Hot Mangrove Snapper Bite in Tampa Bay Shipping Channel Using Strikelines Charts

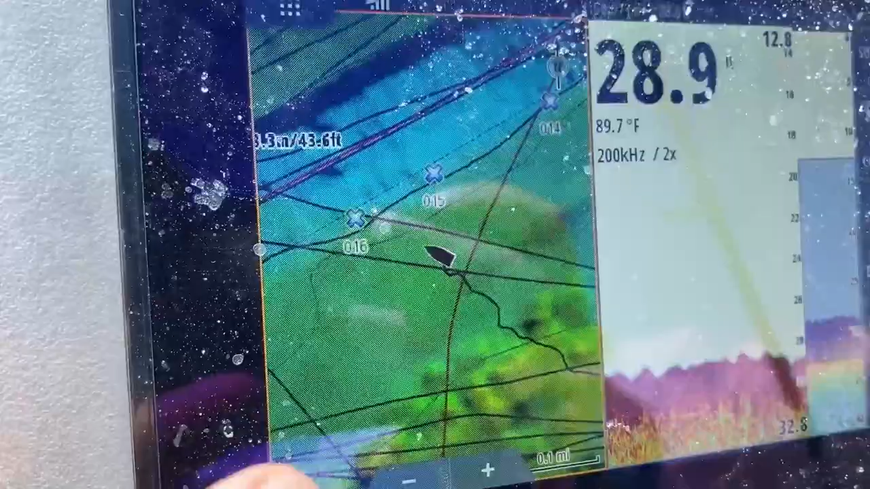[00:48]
On screen: water 89.7°F
it half map half fish firing and then i'll even do half side scan sometimes too just to see if there's any rocks and stuff in the area